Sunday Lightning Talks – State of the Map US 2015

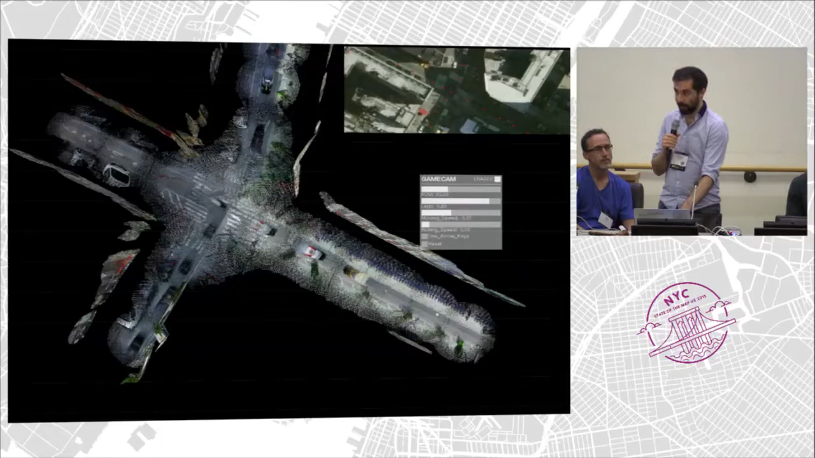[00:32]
And 1 year ago, I was scraping Google's Street View data, and I was extracting point clouds of it, and I was constructing these landscapes that doesn't exist anywhere else except the data.
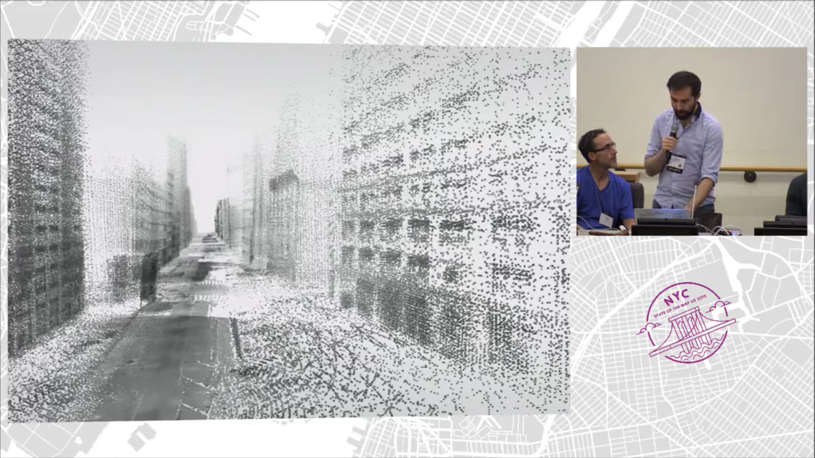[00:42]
But this was problematic because this data is private.